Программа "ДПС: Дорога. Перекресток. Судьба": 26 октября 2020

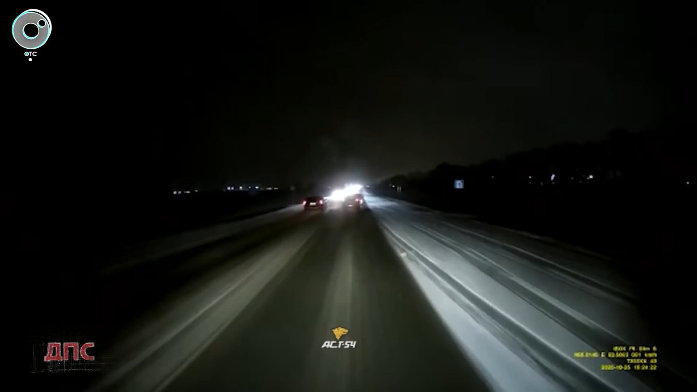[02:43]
Вероятно, хотел обогнать автомобили в потоке. Мужчина не успел вернуться в свой ряд. «Вольво» покасательный врезался в грузовик. От удара универсал развернуло. Владелец грузовика начал резко тормозить.